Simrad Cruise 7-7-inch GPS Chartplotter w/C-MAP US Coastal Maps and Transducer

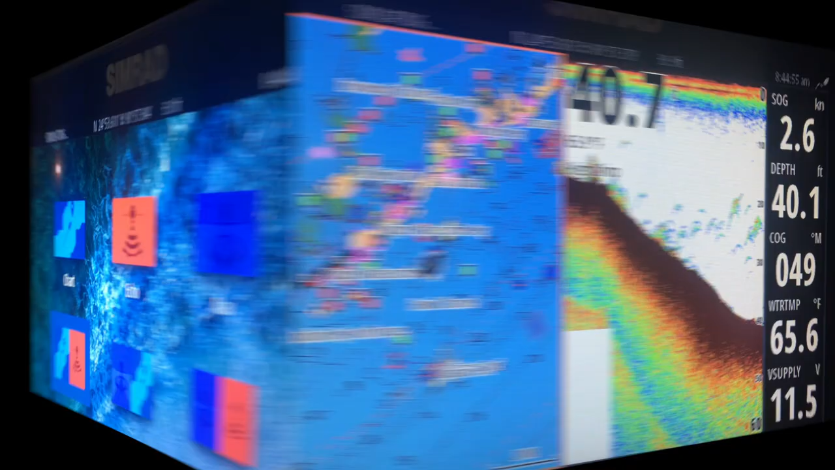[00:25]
On screen: water 65.6°F, speed 2.6 kn
supports a wide range of enhanced charts like Navionics.
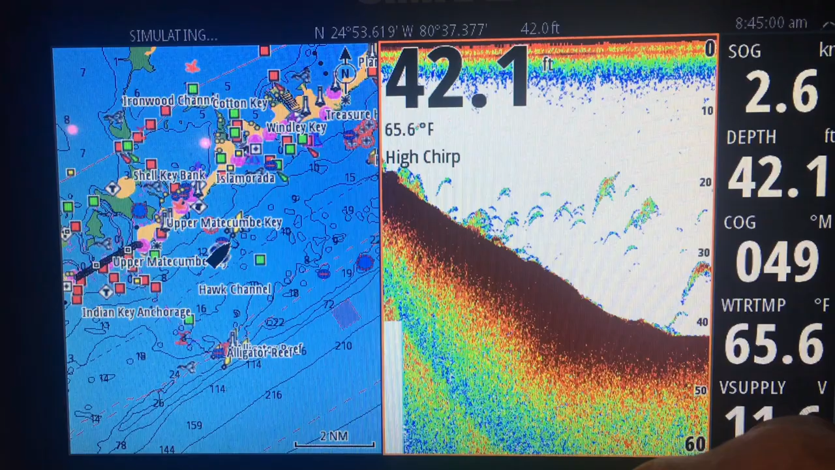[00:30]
On screen: water 65.6°F
Pre-select split screens to keep important data in view.
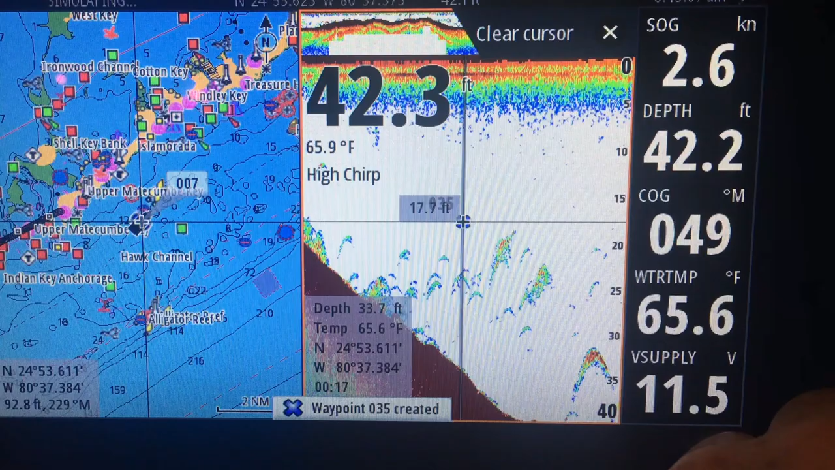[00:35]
On screen: speed 2.6 kn
And this machine does depth, position, battery charge, and more.